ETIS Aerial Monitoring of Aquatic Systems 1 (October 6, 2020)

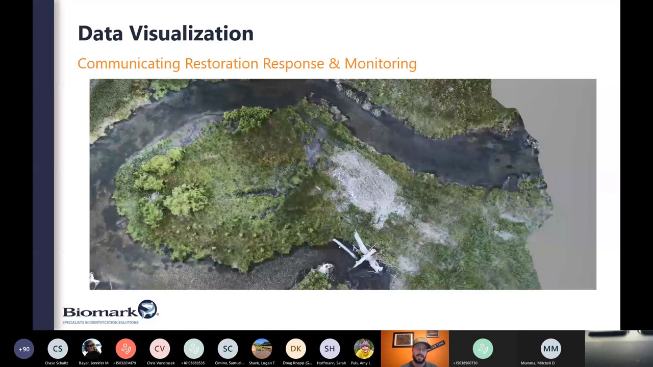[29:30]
whether it be web based or video, in this case, just a video fly through of this 3D mesh,